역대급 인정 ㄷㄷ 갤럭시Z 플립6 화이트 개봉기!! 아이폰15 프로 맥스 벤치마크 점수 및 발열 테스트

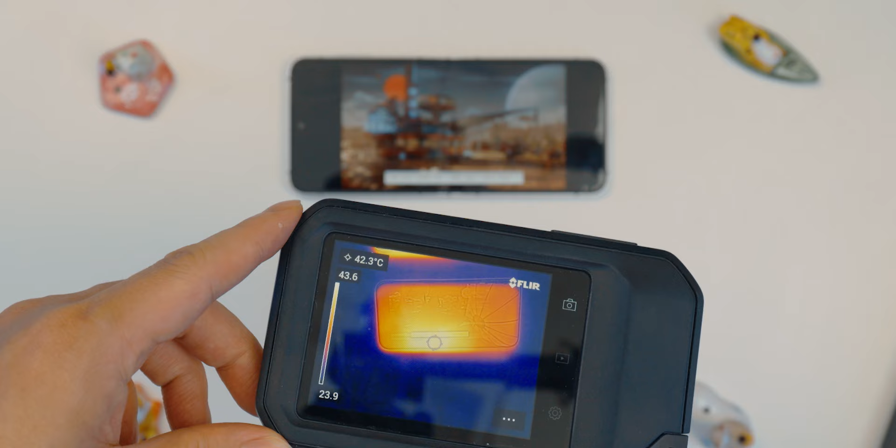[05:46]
On screen: spot 42.3°C
여기 보이시는 게 아이폰 15 프로 맥스 아까 말한 상단 좌측 부분이 47도, 48도 이 정도까지 올라갑니다.
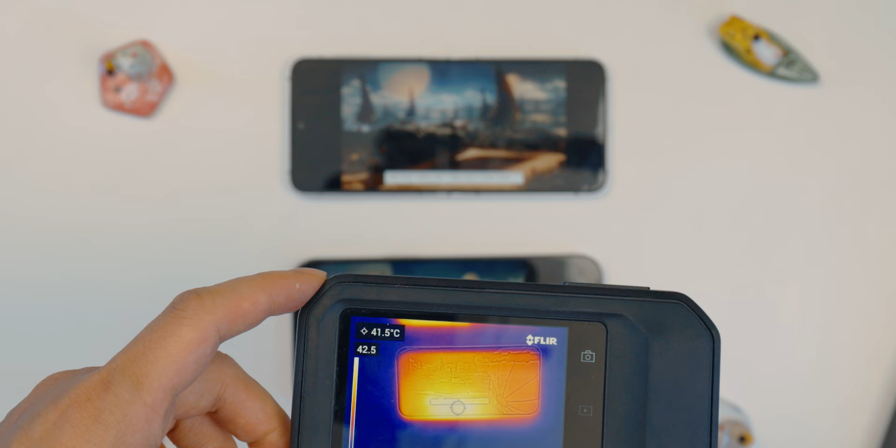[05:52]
On screen: spot 41.5°C
그 외 부분은 38도에서 한 40도 정도 되는 거 확인할 수 있고요.
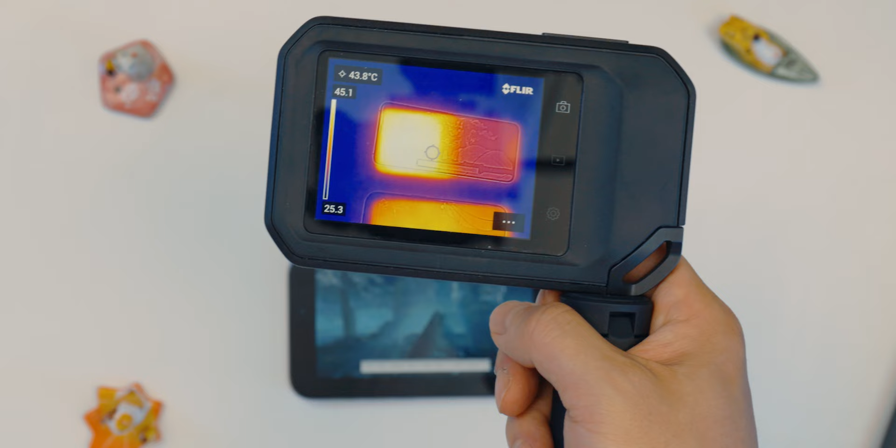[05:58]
On screen: spot 43.8°C
갤럭시 Z 플립 6 같은 경우는 46도에서 47도 이 정도까지 올라가네요. 전작에 비해서 온도가 좀 높아졌는데 작동하고 있다 이렇게 해도 해석이 가능합니다.
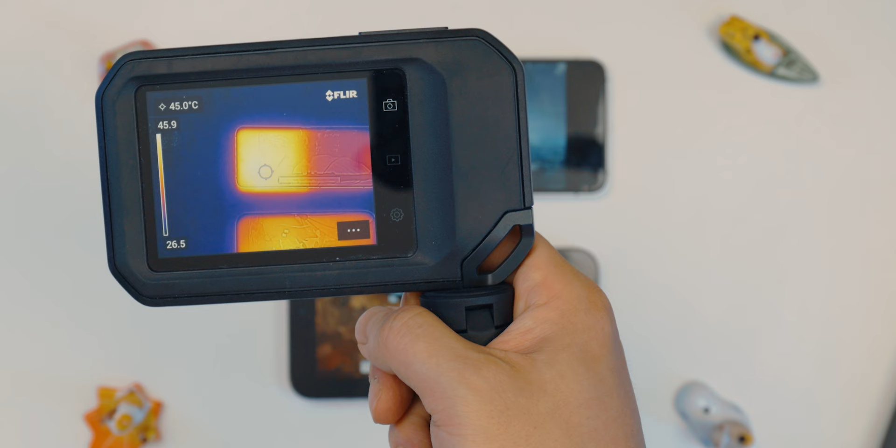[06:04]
On screen: spot 45.0°C
이게 좀 아쉬운 부분이 하단과 상판의 온도 차이가 많이 난다는 거죠.
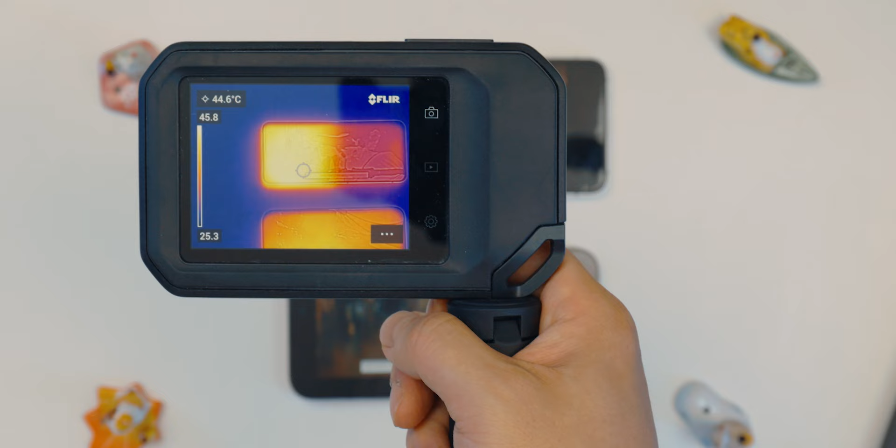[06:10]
On screen: spot 44.6°C
하단 부분을 잡고 게임을 할 때는 좋겠지만 아무래도 가로 모드로 게임을 할 때는 한쪽 손이 상당히 뜨거울 수밖에 없어요. 열탕과 냉탕 이런 느낌이 되는 거죠. 다른 부분은 34도에서 35도.
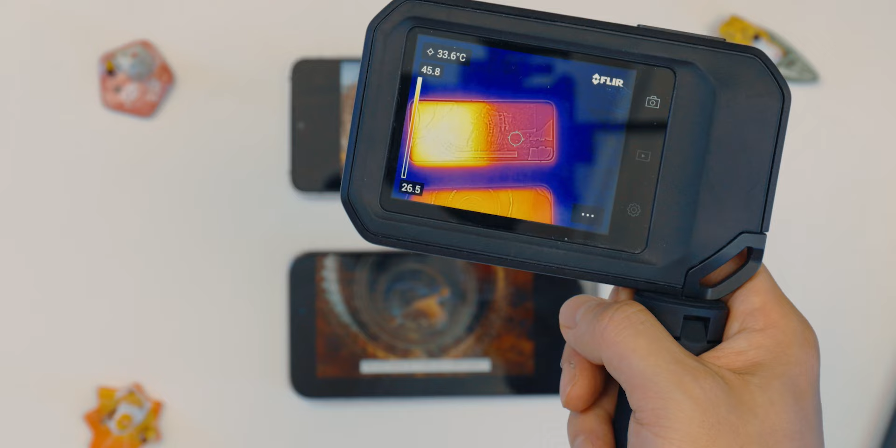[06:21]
On screen: spot 33.6°C
아이폰 15 프로 맥스와 갤럭시 Z 플립 6 눈에 띄는 차이점은 바렐의 위치와 열의 전체적인 분산 이게 아닐까 싶습니다.